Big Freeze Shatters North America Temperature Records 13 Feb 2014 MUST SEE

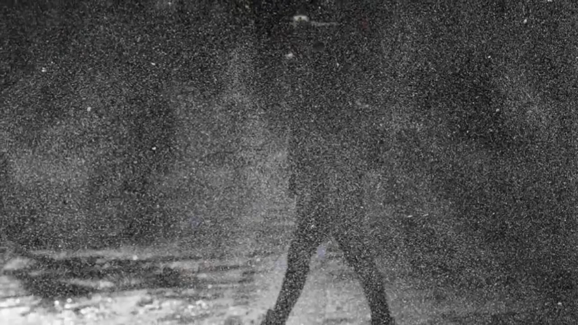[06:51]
At Lincoln Park Zoo in Chicago, a 14-year-old female polar bear named Anana.